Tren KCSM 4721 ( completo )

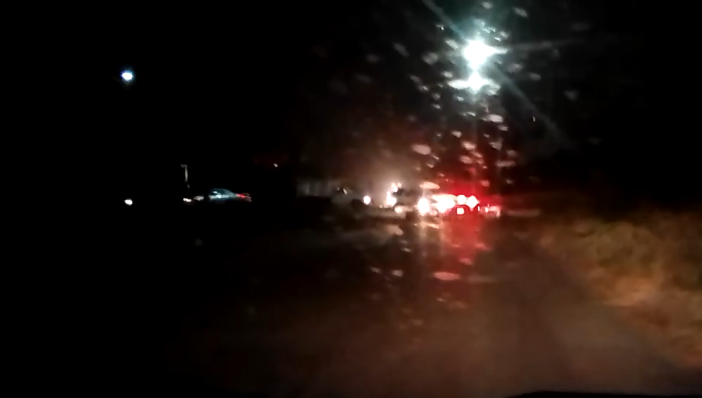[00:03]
Estamos en un nuevo video y aquí tenemos a un tren allá, mírenlo Ya aquí ya viene pitando por este crucero Mírenlo ya, aquí está Miren aquí toda la fila que está